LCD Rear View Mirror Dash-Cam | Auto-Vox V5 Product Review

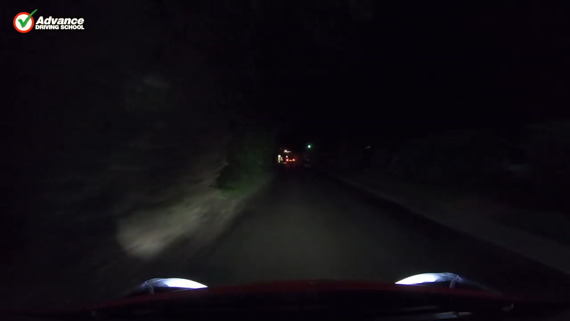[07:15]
we went for a night drive to really test the system out
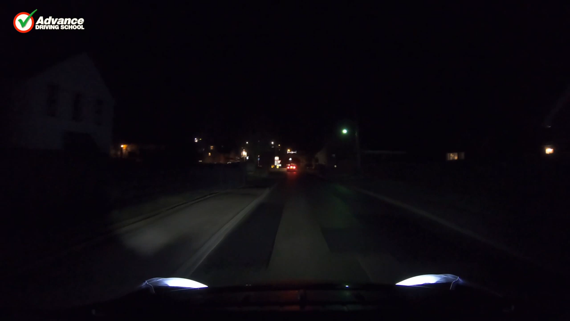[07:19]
the auto brightness setting on the monitor works well and
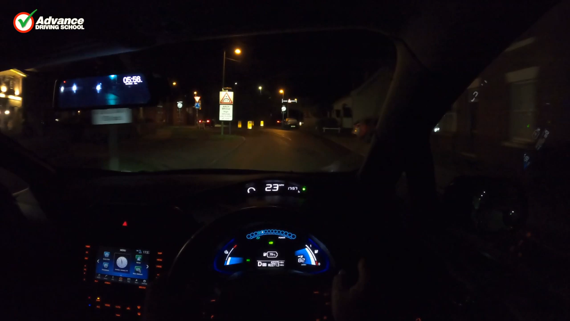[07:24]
we didn't need to adjust anything manually we could see following traffic but
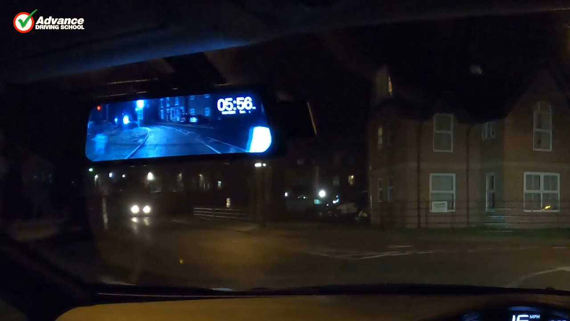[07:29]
since it was through a monitor rather than a mirror it wasn't blinding at all
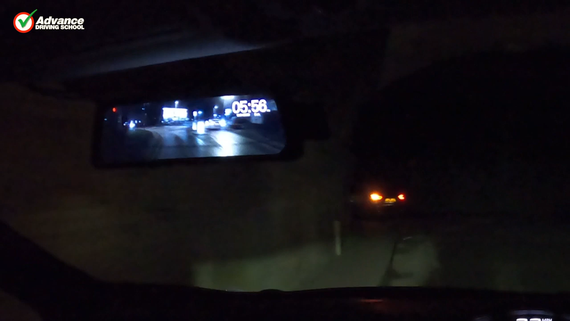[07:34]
and we didn't need to dip the mirror switching to the camera recordings once more the footage is still clear despite the very low light levels
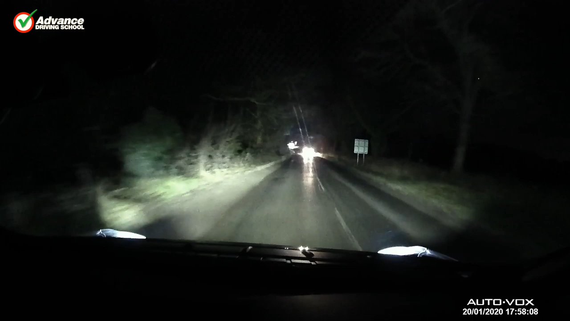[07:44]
the camera deals with other car lights and doesn't overexpose the image here is the rear camera once more